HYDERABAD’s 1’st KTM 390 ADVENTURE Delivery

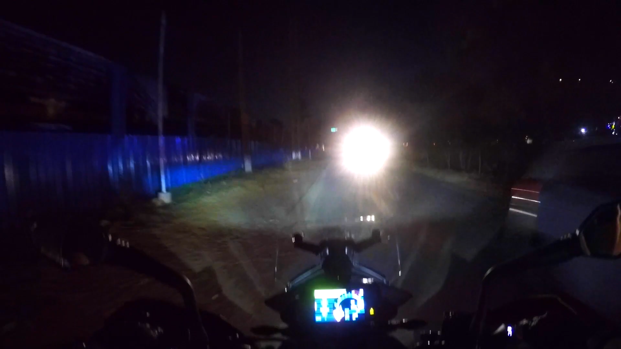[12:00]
ఎదురుంగా వచ్చేటానికి కళ్ళకు కొడుతుంది కానీ బండి మీద ఉన్నానికి ఏం కనిపించదు. అదో వింత.
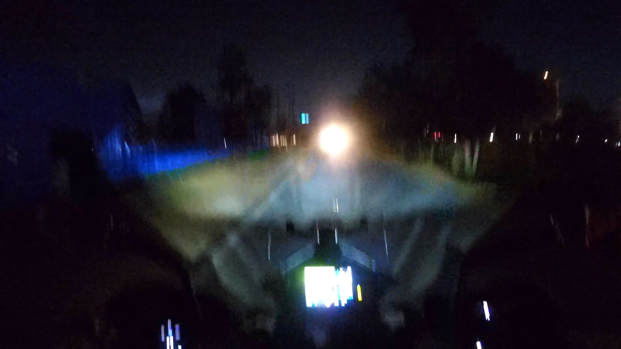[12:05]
ఇండికేటర్స్, టెయిల్ ల్యాంప్స్ అండ్ rest of the LEDs are fine, but I'm not a big fan of headlamps.